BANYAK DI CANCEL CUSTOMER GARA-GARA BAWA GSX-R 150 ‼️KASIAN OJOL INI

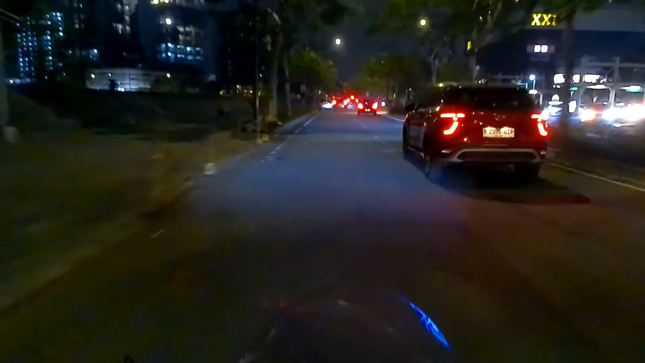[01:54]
iya kali ini gagal digensel lagi
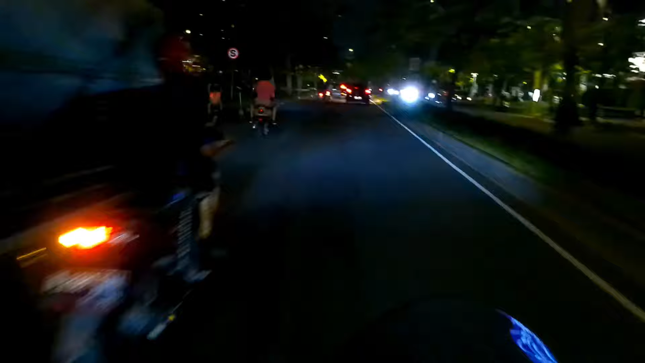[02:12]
anjir bawa tipi gede banget gak salah itu ya karena berhubung
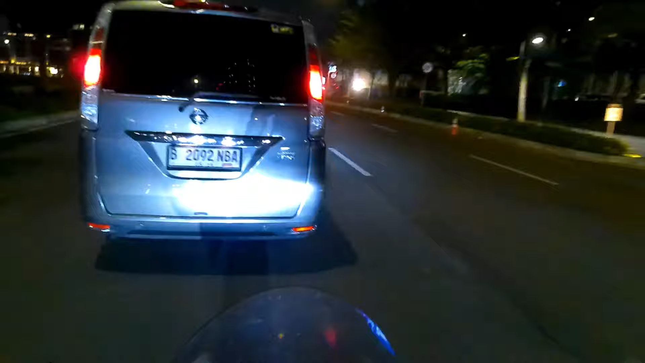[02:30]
di akarta berhubung udah malem jadi kita pulang ya udah banyak cancelan ini udah pasti gak mau karena dia pakai aerop tadi ya gua